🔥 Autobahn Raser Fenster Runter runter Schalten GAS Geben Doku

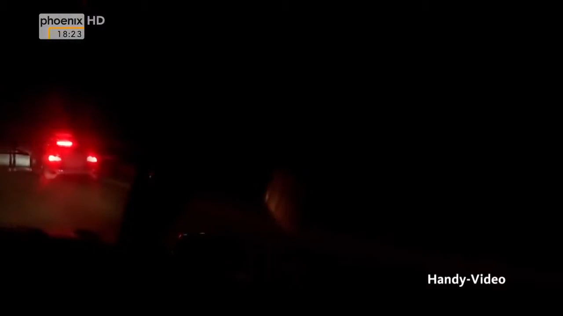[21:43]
Nicht so leicht, denn organisierte, illegale Rennen werden häufig am Stadtrand auf abgelegenen Straßen gefahren, wie diese privaten Handyaufnahmen zeigen.